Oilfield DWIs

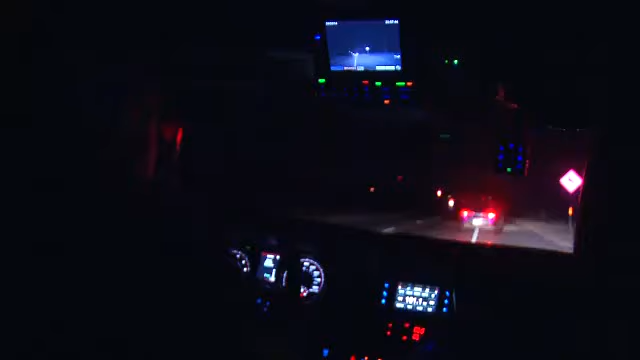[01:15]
We rode along with state troopers on the same highway where Rick was killed.
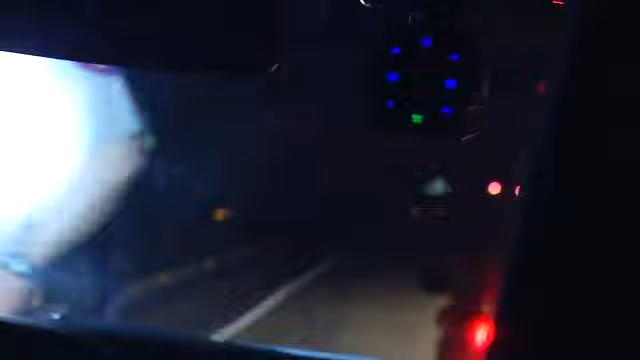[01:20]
There's my drunk. Around 1 a.m. on a Saturday morning, we caught an oil field worker on his way home from a bar.